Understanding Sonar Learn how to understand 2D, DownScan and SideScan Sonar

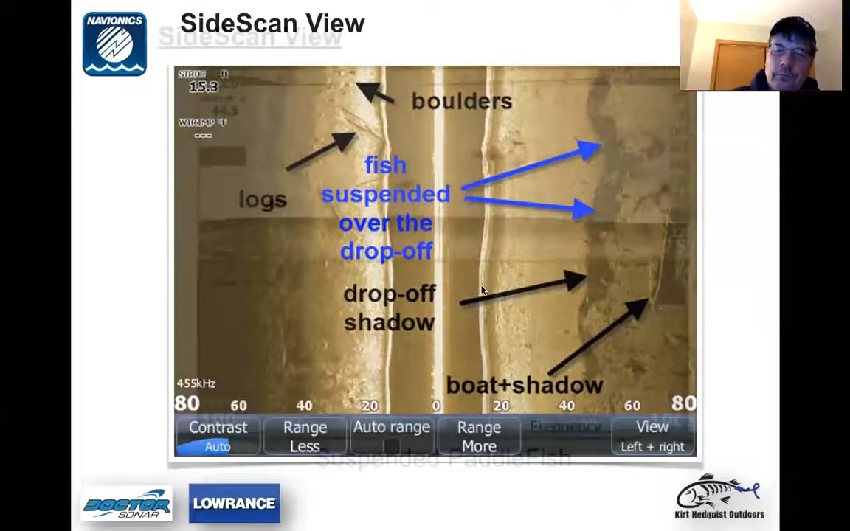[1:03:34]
So this is probably a deeper break right here than right here. This is a real shallow portion right here. And then over here, we got a boat. Um, same screenshot as I had earlier. What we got here are, um, paddlefish on the Missouri River. Um, it's, I told you down below here. Here's the same fish right here. You see the cursor right here and it's over this fish right here. So that's the same fish right there and right there. And again, um, determining the shadow, uh, fish are suspended in the water column. And so this fish right here is casting a shadow here.
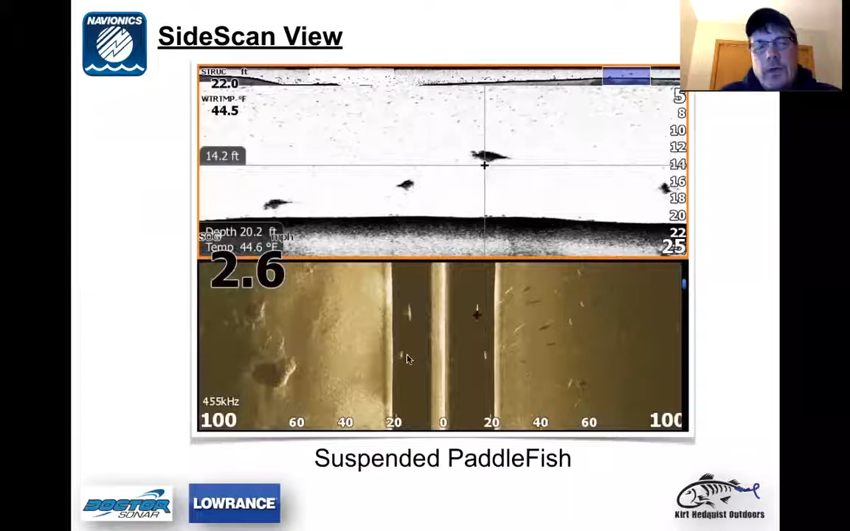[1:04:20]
On screen: depth 20.2 ft
There is a fish casting a shadow right here and so on and so forth. So we got here is a, is a couple of fish suspended in the water column. Uh, side scan is great for weed flats.
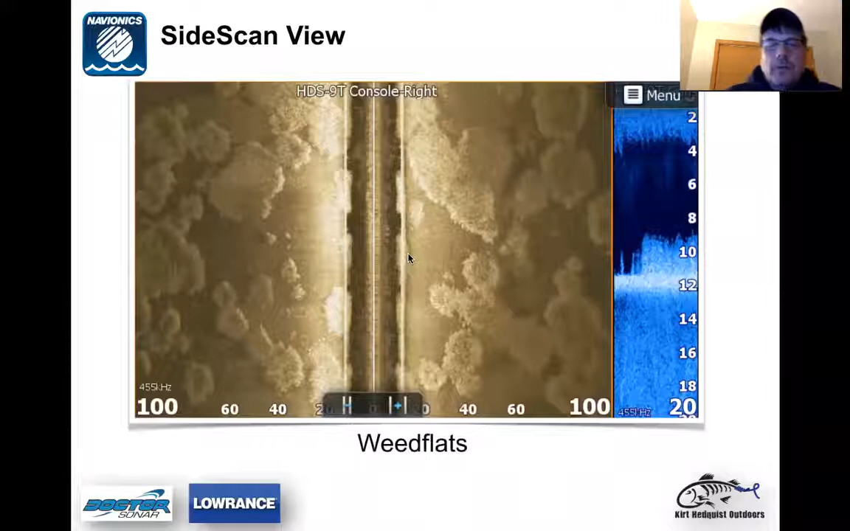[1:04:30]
You can, you can cover a lot of ground with weed flat on, cover a lot of ground looking at weed flats and things like that. So we got here is we're only in 12 feet of water, but we got, um, various weed flats in here. So if you're going across it, so you don't have to go over this, you can drop a way point over here.
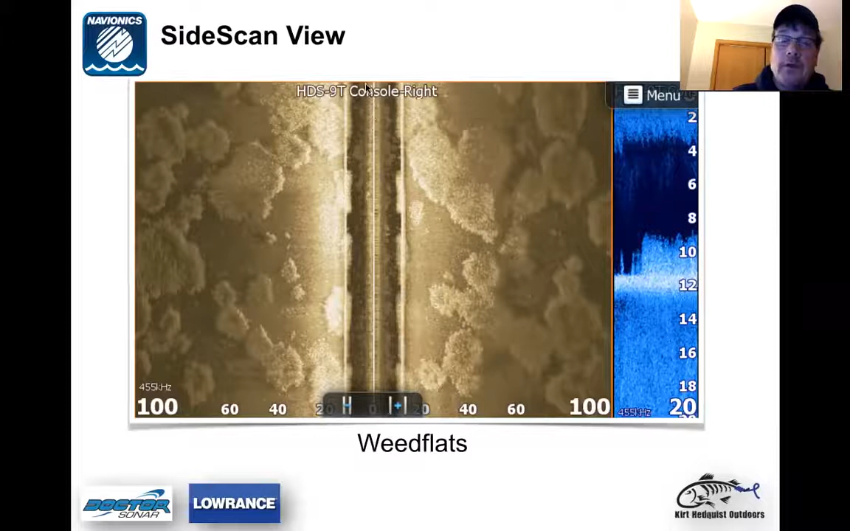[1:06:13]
so what we got going on here, some weed flats going on here. So you can look on the, actually look on the right hand side, you can see the down scan view of that weed flat right there at the edge of the weed, top of the weeds drops off. And so that's, um, you know, again, that's this area, this right here is this over here. Um, side scan view of a, of a hard point. And, uh, this is, uh, this is what side, again, this is, um, side scan of a point. You can see scattered boulders and rocks above it. And, um, what's kind of, uh, we train, we go from a soft bottom right here. This is all soft bottom right here where it's darker.
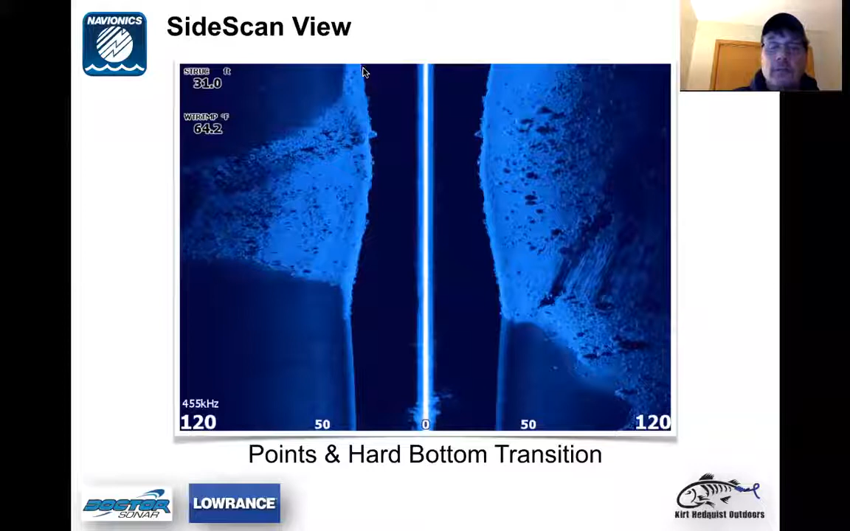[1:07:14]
On screen: water 64.2°F
gets taller and taller, or it gets, it gets shallower and shallower, actually, I meant to say. So this is gets narrower and narrower, and then we get wider here. So we're dropping off in the deeper water.
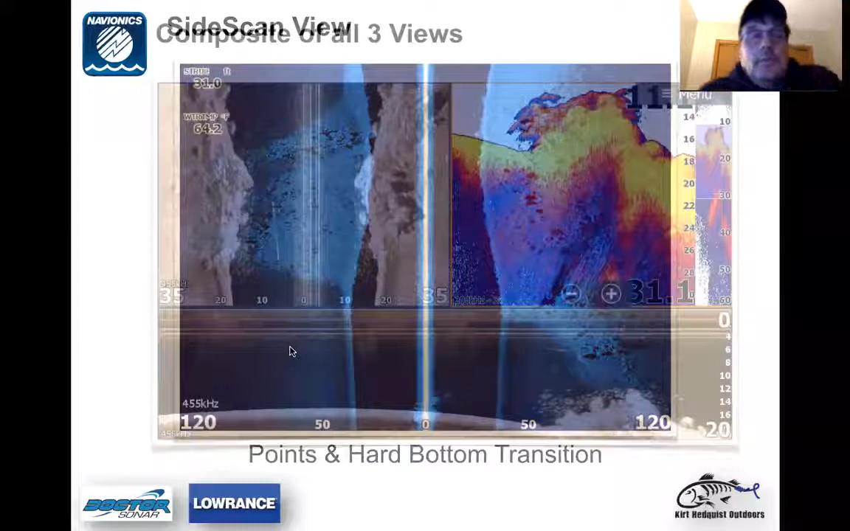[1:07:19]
Um, composite of all three views. Here's a down scan down below here. Oops, sorry about that. Down scan right here. So I wanted to give you a good idea what down scan looks like. Here is a bunch of bait fish down here, a school of bait. Um, side scan right here in the left hand, upper left hand corner. This is what the bait would look like here. You got your bait cluster right here. We got some rocks are coming up on a rocky point right here. Some sort of rocky ridge.
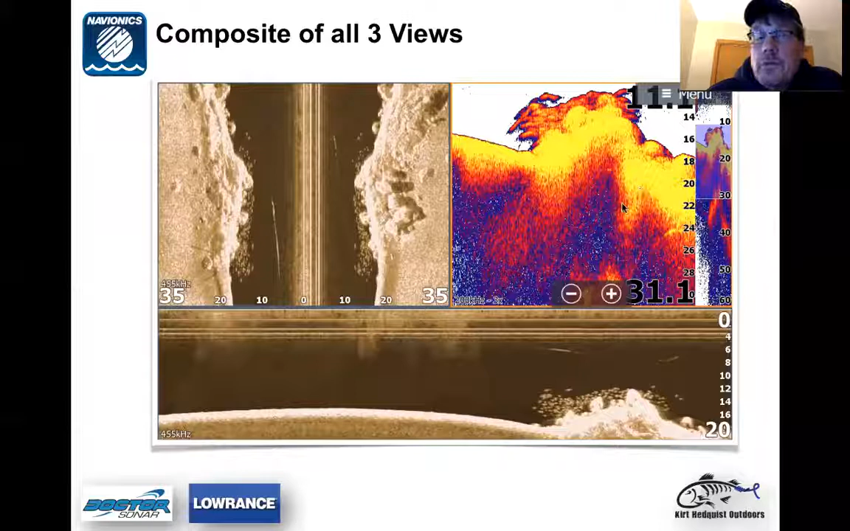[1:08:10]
And, um, but here's a good example of, of going from a soft bottom right here to a harder bottom to get more echo return. And then we're on a rock pile and it gets, it's getting shallower over here or get deeper. Let's see. Sorry about that. Um, similar screenshot, just I wanted to again show you target separation of, um, what down scan looks like versus 2d and then your side scan over here. So you can see the fish scattered on your side scan right here, both sides and then your down scan right here. So
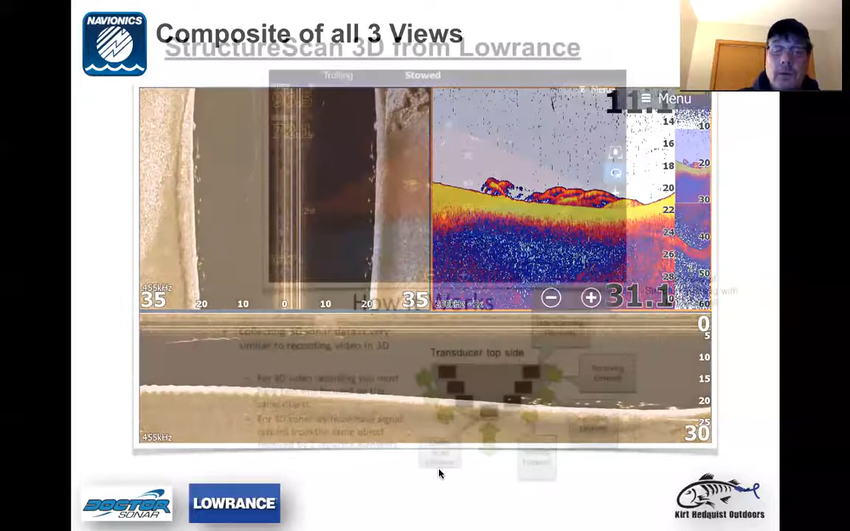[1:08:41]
let's, uh, back up here. I'm gonna maybe try and catch up on a few questions here we got going on. Uh, let's see here. Is there any truth that scroll speed should be matched to set to the boat speed?
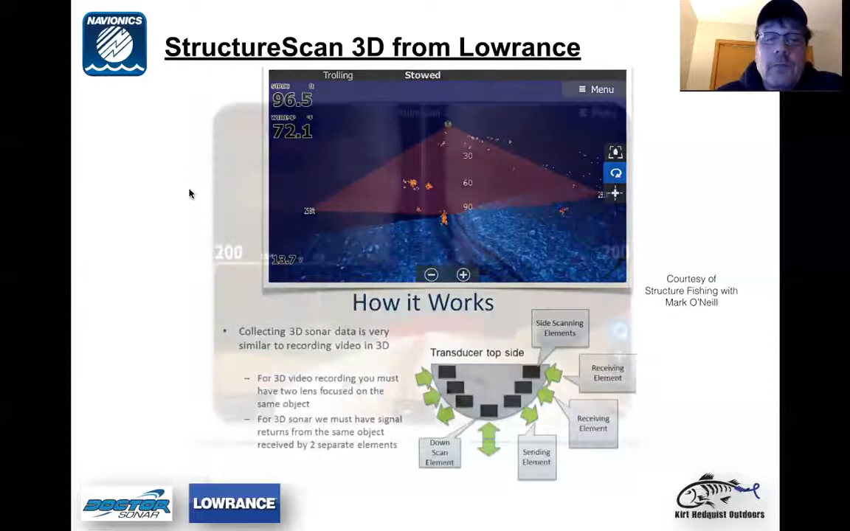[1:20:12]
So, um, anyway, here's just a little bit of a, here's a kind of a side by side or a comparison between the two of them right here. So structure scan on, um, side scan on the top right here. So you can see everything's in a flat plane. So then your 3d, you're at, this is your actually, right here is your boat on side scan. So your boat's at the top of the screen and then on structure scan 3d, your boat is right here.